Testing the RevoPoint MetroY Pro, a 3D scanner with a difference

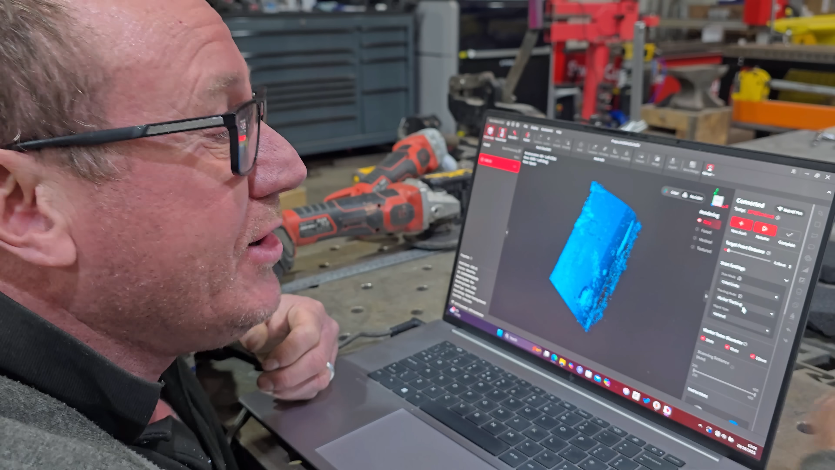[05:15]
But if you want to capture more detail you can go for single line as well or you can go for the 64 lines I think it is and capture massive surface areas.
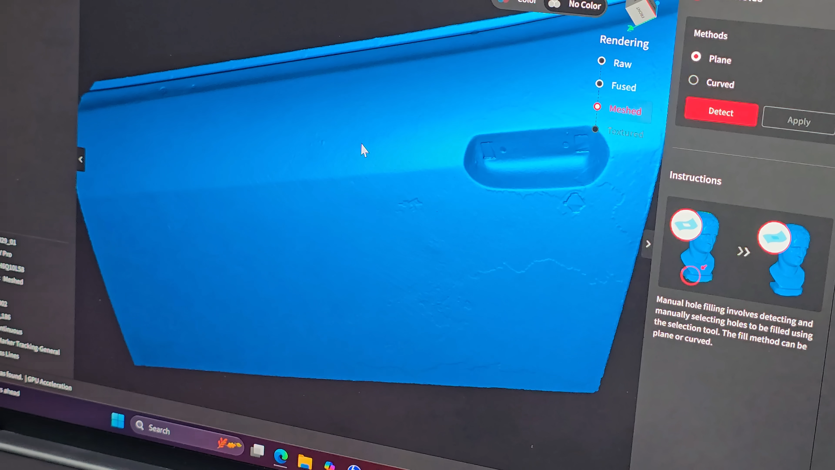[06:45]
And there we go all filled in. Now you can add smoothing to this as well so you could smooth all this off.
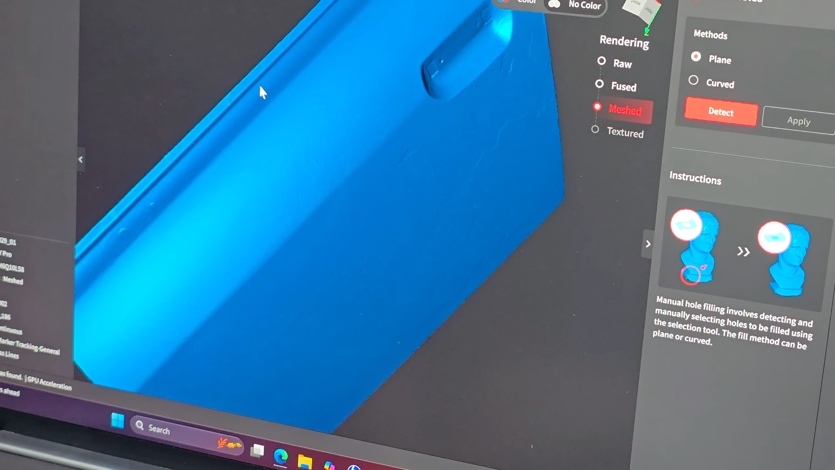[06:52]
But for what we need that is absolutely spot on.